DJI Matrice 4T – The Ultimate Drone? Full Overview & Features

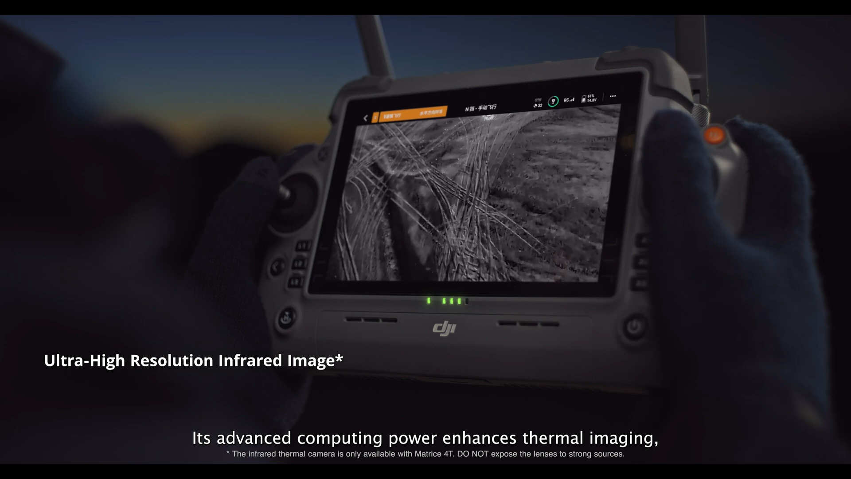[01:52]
DJI Pilot II makes it easy to plan, execute, and analyze missions with precision.